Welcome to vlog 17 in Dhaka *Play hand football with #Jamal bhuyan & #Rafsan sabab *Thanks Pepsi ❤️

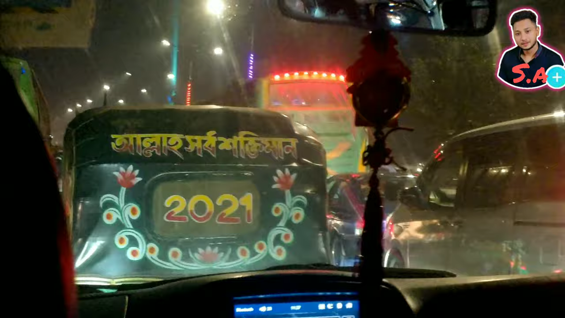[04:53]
আর ঢাকা শহরে অনেক পছন্দ জ্যাম থাকে, বাসে হয়তো বা লেট হয়ে যাবে,